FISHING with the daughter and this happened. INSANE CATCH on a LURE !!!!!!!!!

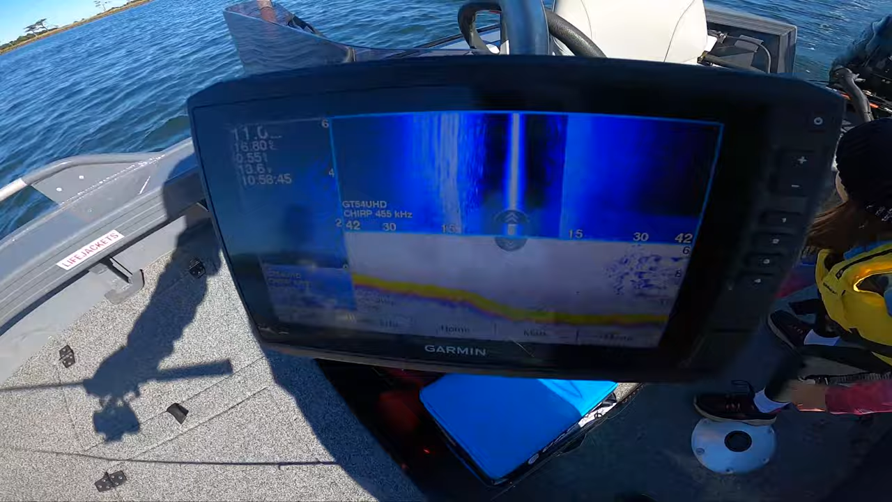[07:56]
I'm guessing their hair tail. Drop on down and see.